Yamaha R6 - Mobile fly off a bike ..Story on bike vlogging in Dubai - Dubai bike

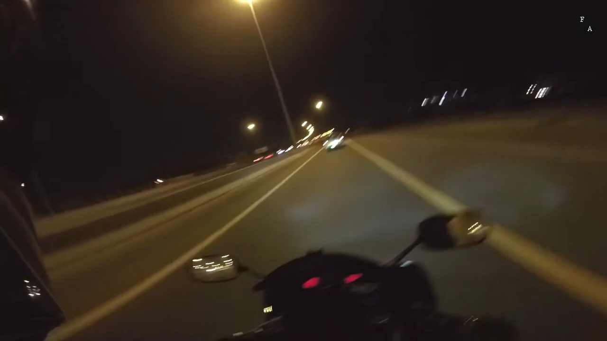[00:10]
This is the road where I lost my iPhone 7 Plus, I came out from this exit and I was going straight. I recently got my iPhone 7 Plus 256GB, matte black edition, limited edition, paid about 4K for that because I got it right after it was released or something.